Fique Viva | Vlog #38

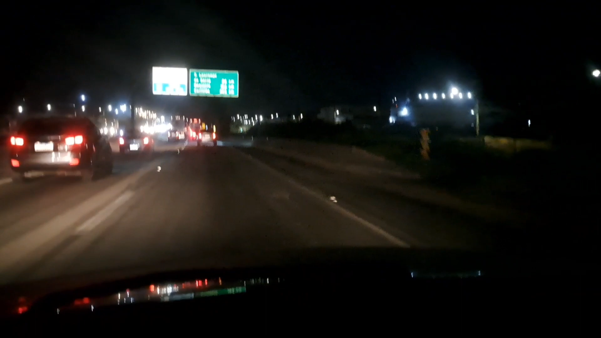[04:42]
Começou a andar um pouquinho mais, mas daqui a pouco para. E eu tava, gente, super, hiper, mega, big, extra, cansada, sabe? Tipo, aquele soninho gostoso que dá, você fala, eu vou dormir. Só que eu vim pra cá, o evento tá tão avivado,
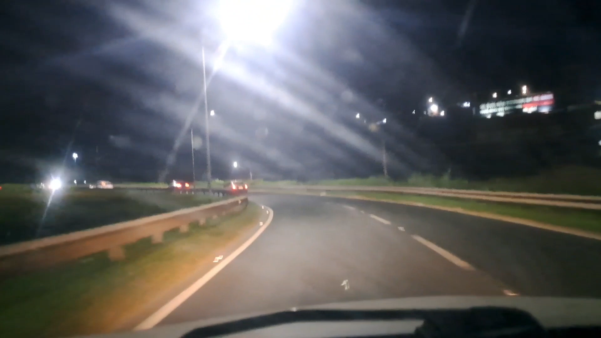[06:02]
Acabou o trânsito, isso é bom. E a outra parte da BR também tá um pouquinho parada, então eu vou ter que ter paciência quando eu voltar. Mas quer saber, galera, isso é muito gostoso. Vale a pena buscar ao Senhor Jesus e fazer algumas coisas assim em contratempo, porque senão a gente só trabalha, né? E quando eu tava saindo de lá, eles já colocaram um vídeo sobre depressão e ansiedade.
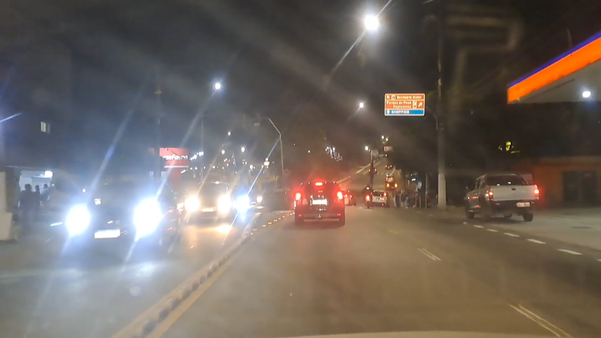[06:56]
Bom, galerinha, tô chegando aqui no centro de Itapecerica.
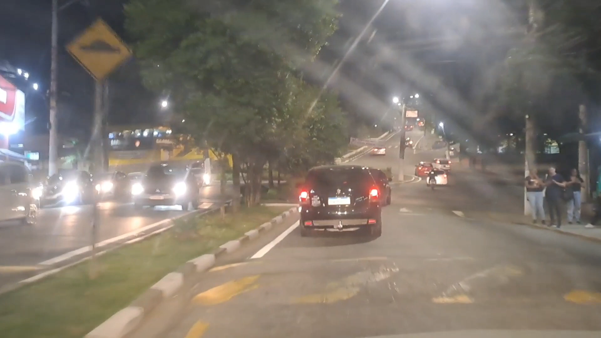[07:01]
Vou agora pegar minha filha no curso.